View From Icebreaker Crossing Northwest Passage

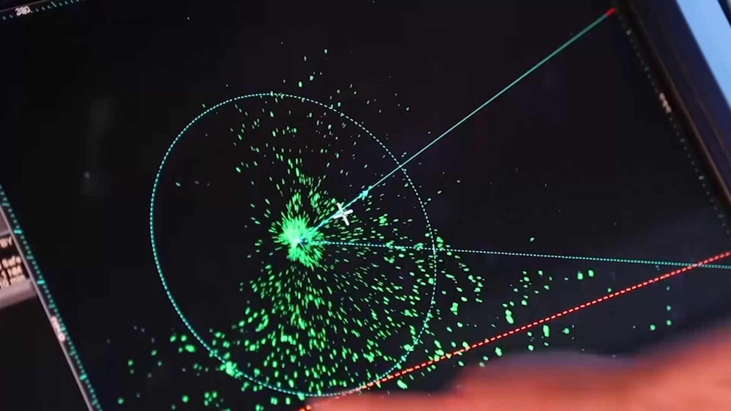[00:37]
This green spots here, that is ice. The main thing is just to kind of avoid the ice.
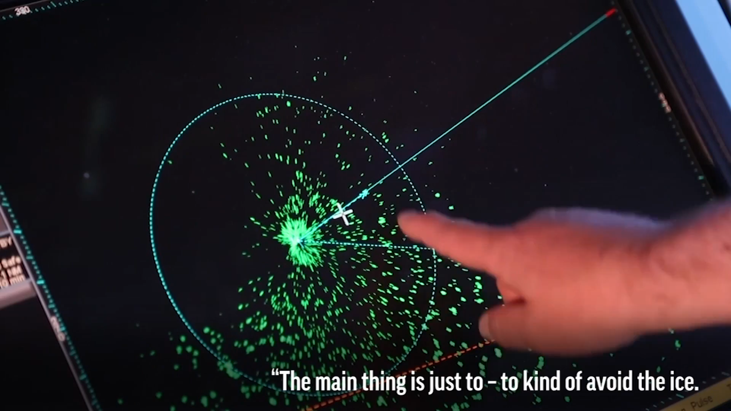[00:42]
If it's possible to go around, it's always, you know, it's faster, it's easier, you save the fuel.